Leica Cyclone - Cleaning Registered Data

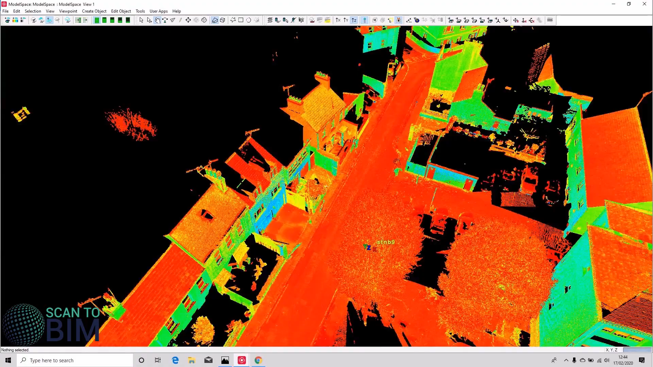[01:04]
Now you could you could choose to clean your scans in the registered point cloud. For example if you were using limit boxes to clean your scan data you could for example clean the scans one by one in here or
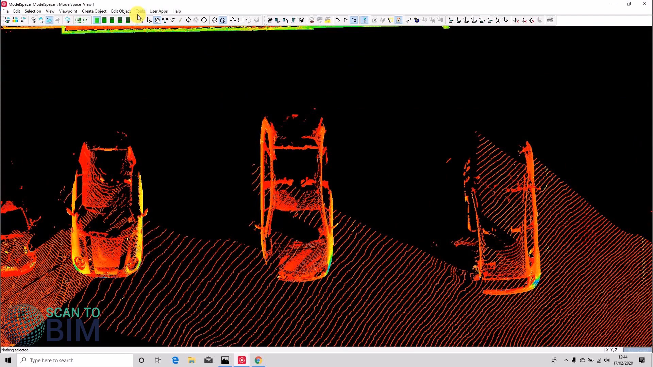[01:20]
if you're using limit boxes you could go to view set limit box by cursor
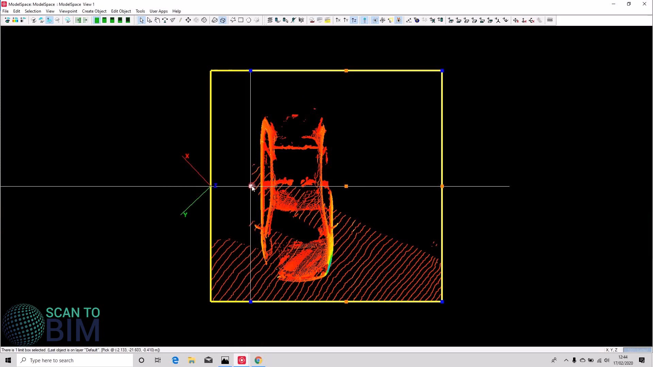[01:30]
you could take a look at this car and it's been scanned in multiple scans just demonstrate that
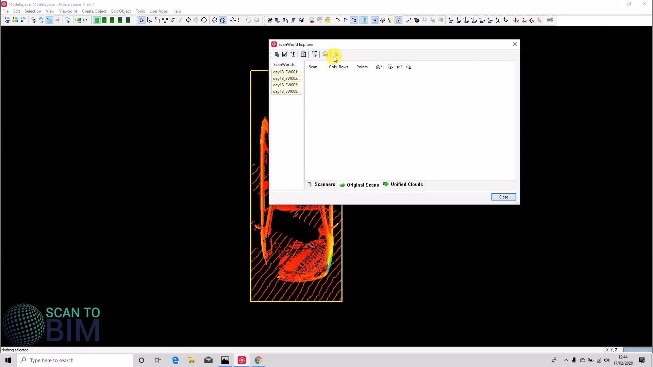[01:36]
so you can see it's been scanned in at least three scans because we've got three different colors
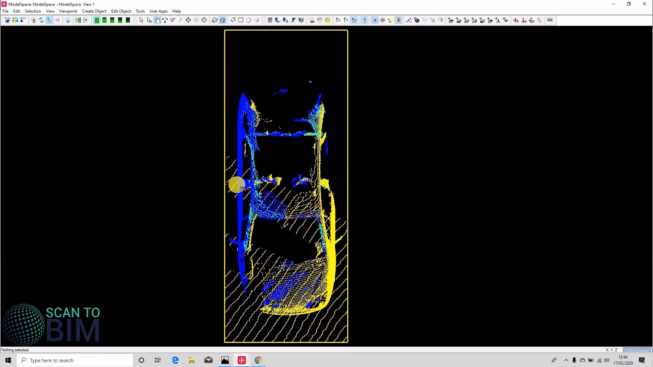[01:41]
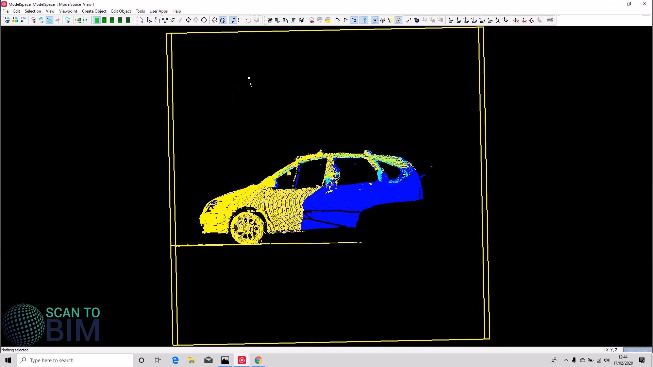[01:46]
and by cleaning it out here
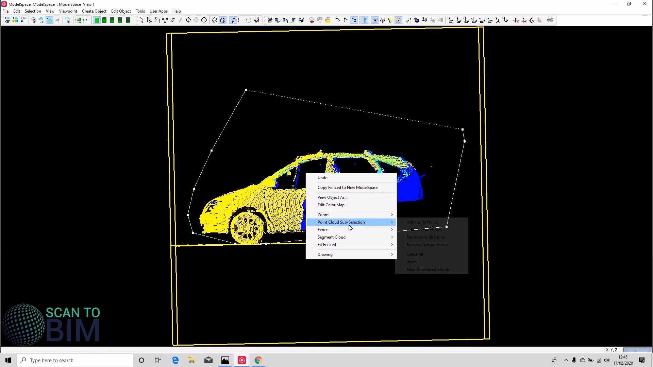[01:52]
you know if you were using limit boxes to do your cleaning you've
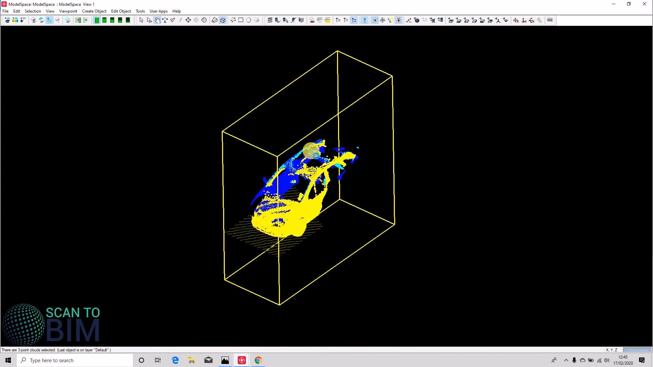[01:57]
only had to draw the limit box once rather than three times.
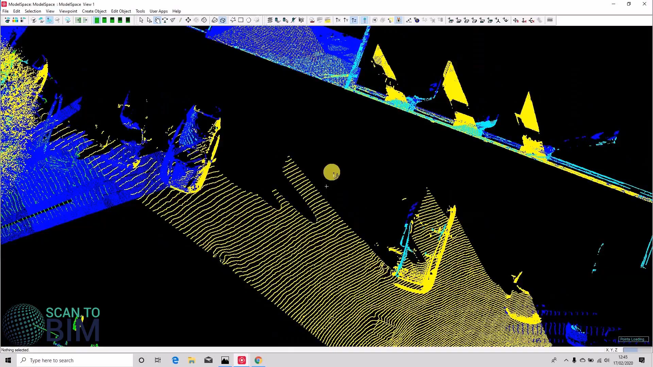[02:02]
You can of course use the region growing here on a per scan basis then
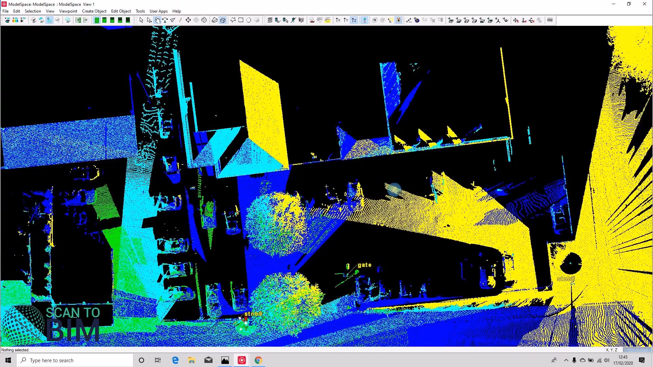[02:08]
set the default clouds and work that way but
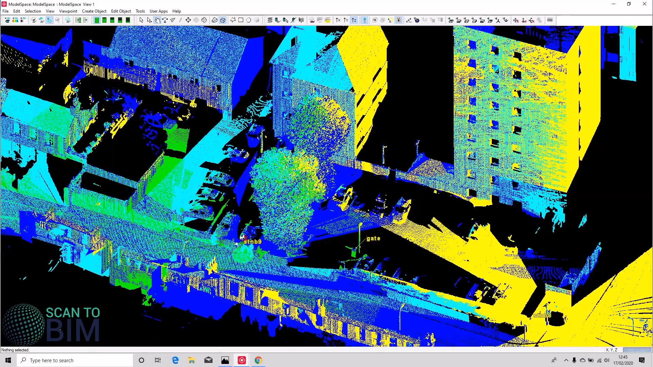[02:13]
we're going to look at unifying now so unifying it uses loses the individual scan worlds the data all becomes one one giant scan world so we're going to say selection select all tools unify and for a fast unify and you can choose to reduce the point cloud spacing
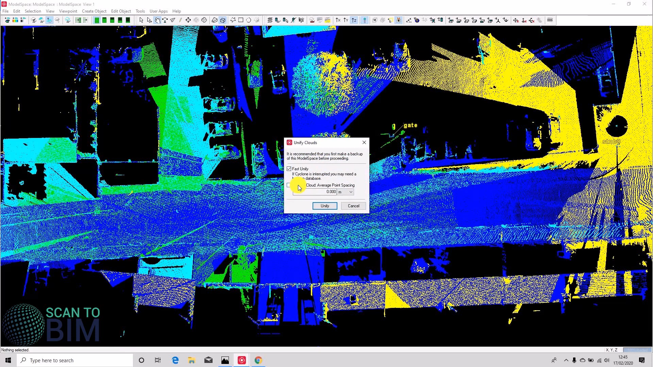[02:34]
but we're not going to in this video we're just going to join all the scans together so unifying can take quite a long time depending on how many scans you've got and it does have the effect of increasing performance when you unify data
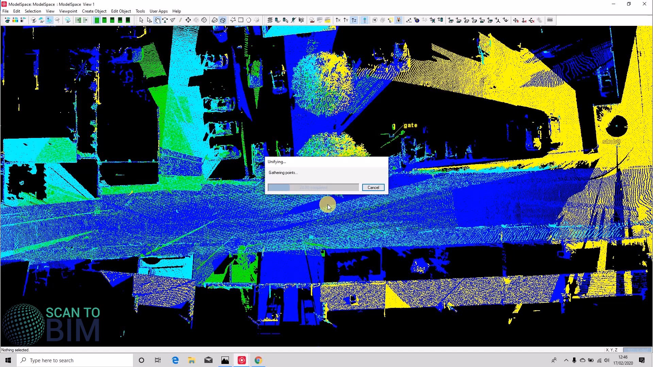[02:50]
so now our data is unified one of the advantages of unifying the data is that we can edit data all at once and reduce duplication of work so if we look at
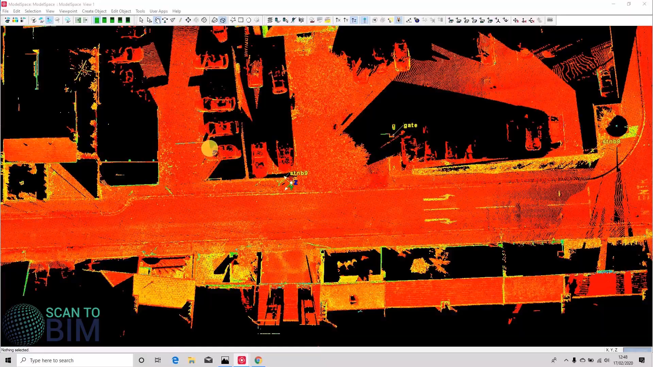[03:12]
these people and tripods those tripods were scanned in multiple
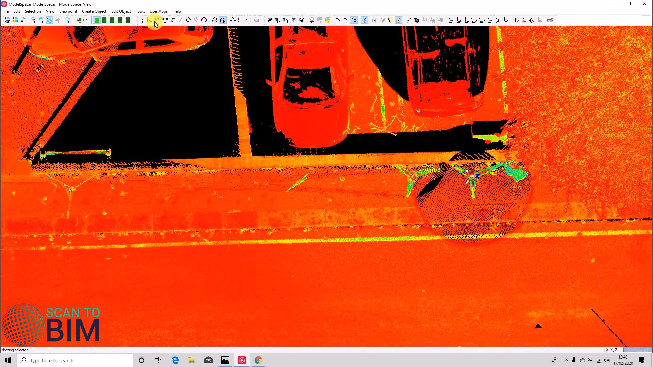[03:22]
scans you can make a selection being careful not to select wall
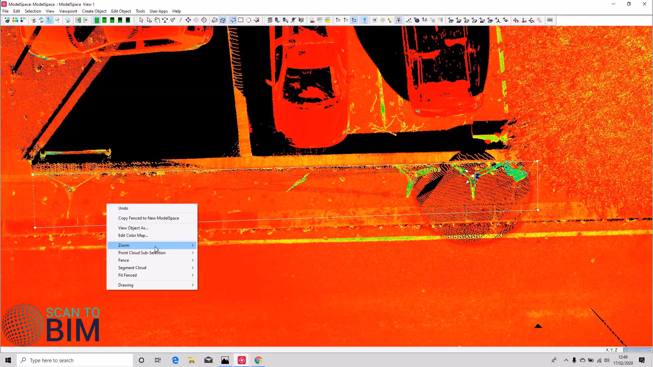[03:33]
you can say add inside fence
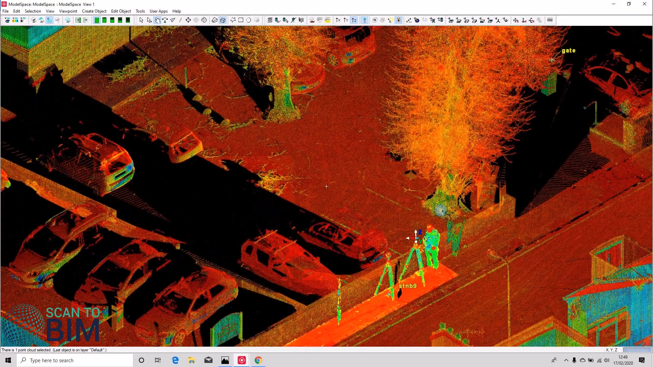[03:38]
probably selected a few points on the tree so just remove points inside the fence pick a point on the pavement so create object we can grow smooth surface
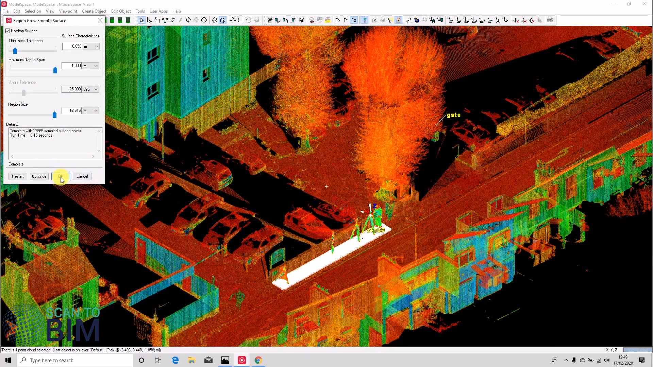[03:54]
and you can see
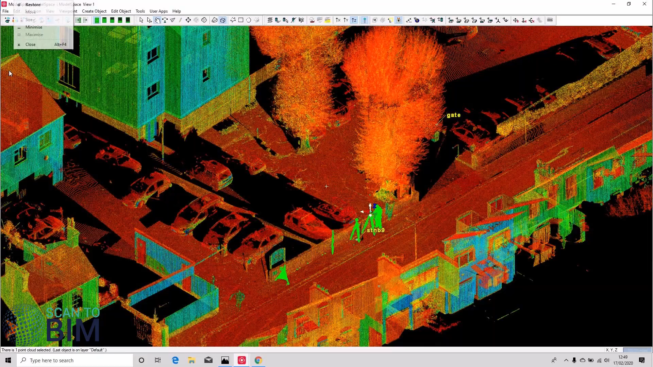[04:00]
it's quite quick and easy to remove the noise all at once
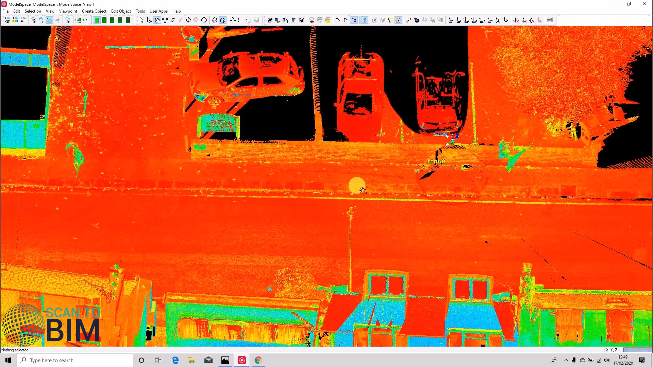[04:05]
so i want you to explain a bit about working with layers so let's have a look here there are instances where you might be asked to layer a point cloud so we're going to have a go here at layering the paint lines by intensity so we're going to select the points inside this limit box we're
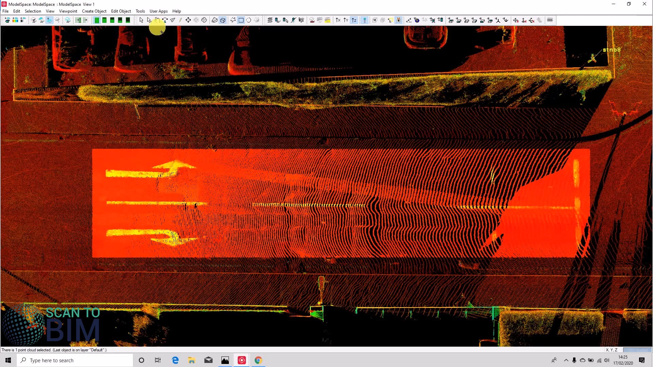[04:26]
going to pick a point on the paint line we're going to say create
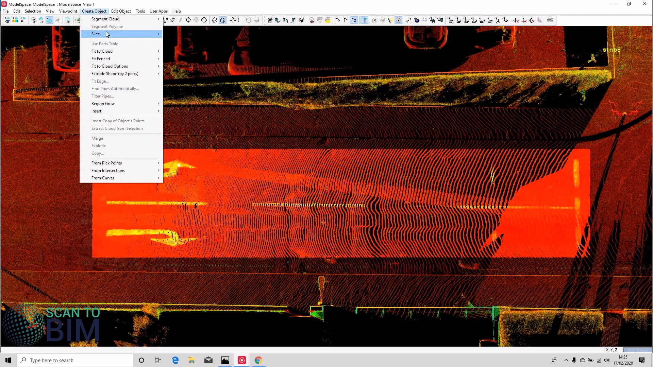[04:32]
object segment cloud by intensity
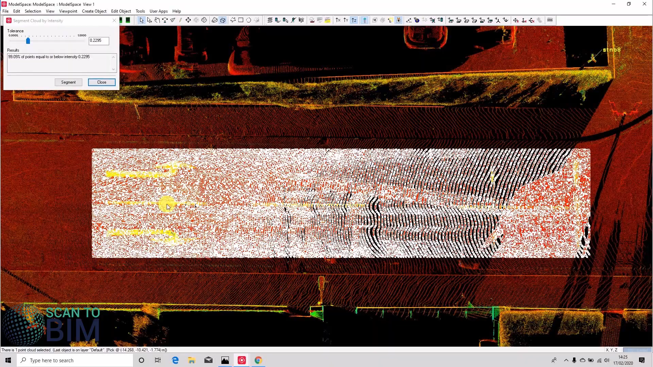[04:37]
and it's not worked terribly well so we'll choose a different pick point so i'll run the tool again create object segment cloud by intensity
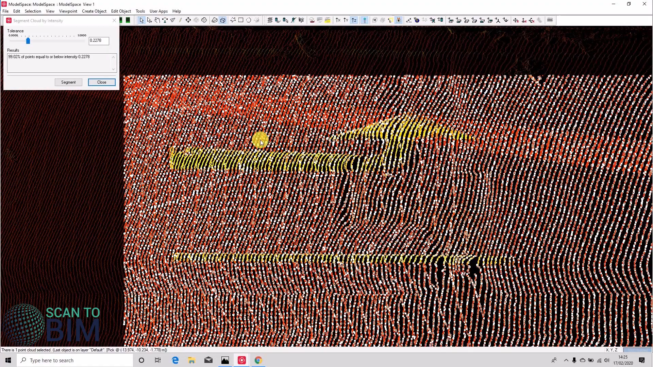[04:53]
still not really done what we wanted so instead of doing that we'll pick a
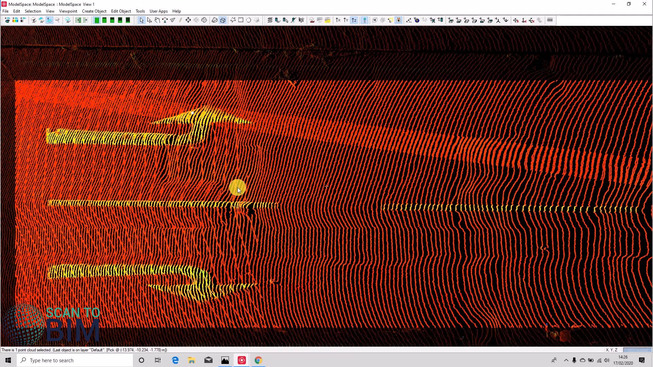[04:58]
point on the road surface we'll try the other way around so create object segment
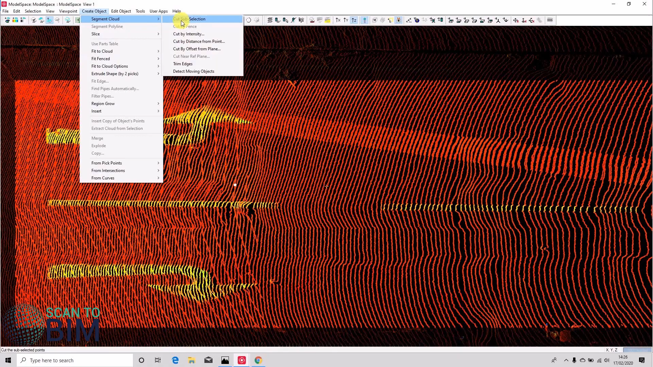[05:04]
cloud cut by intensity and that's much better so you can see that
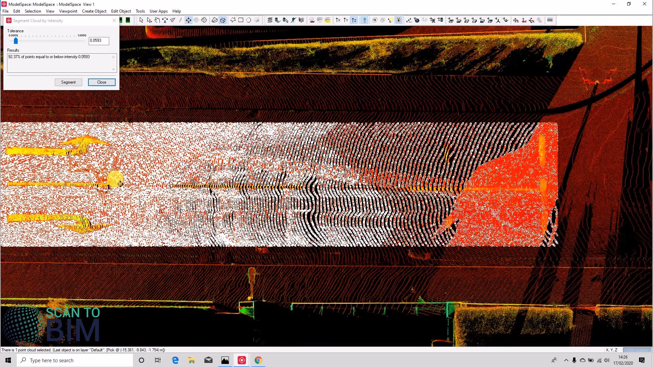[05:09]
it's selecting more of the road surface just try and get a perfect selection by saying create object segment cloud cut by intensity
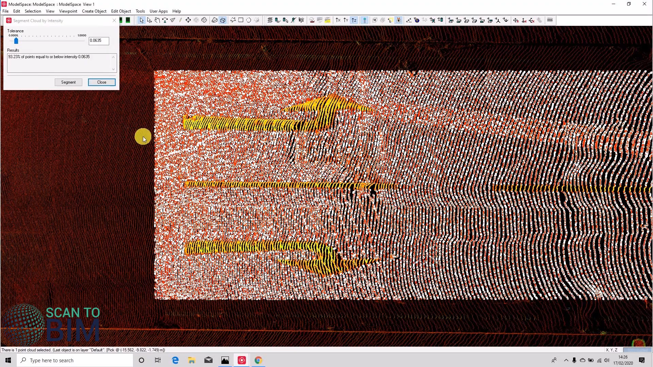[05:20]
and we're going to click segment because that's looking pretty good
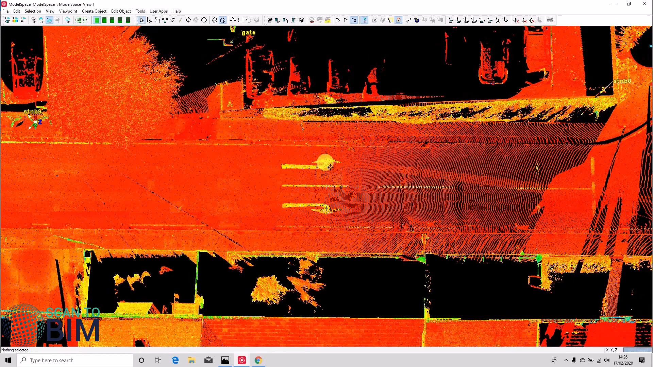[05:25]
and now you'll see that we have paint lines there
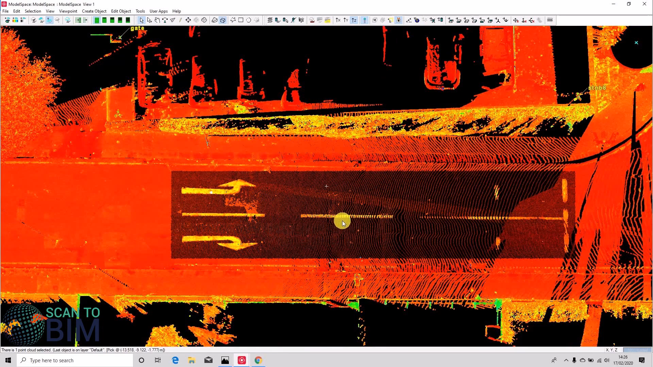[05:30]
nicely isolated from that piece of road so what i'm going to do is i'm going to remove points that are outside of this limit box
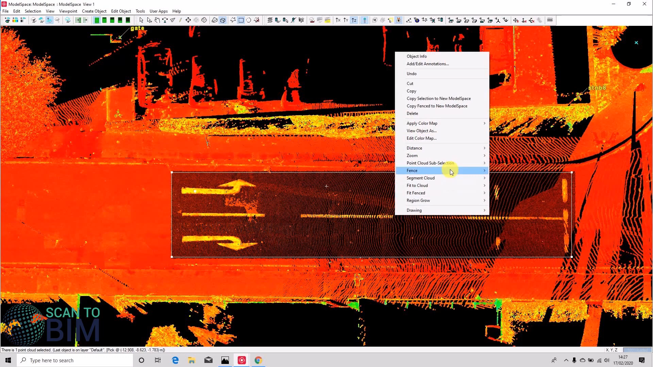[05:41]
remove points outside fence leaves me with just the paint line selected and you can see we've got we've got a few points that are a bit spurious